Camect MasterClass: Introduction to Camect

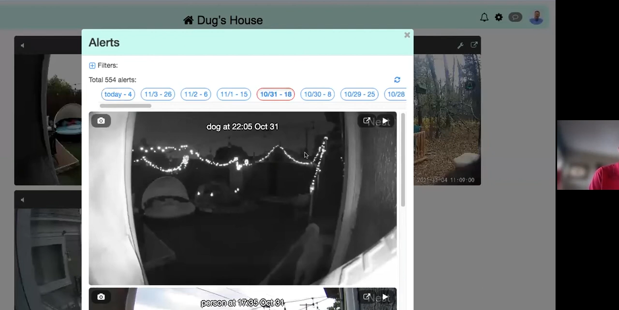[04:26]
i wanted to go through and review alerts i can see where the event was who the person was see there's a person over here in the corner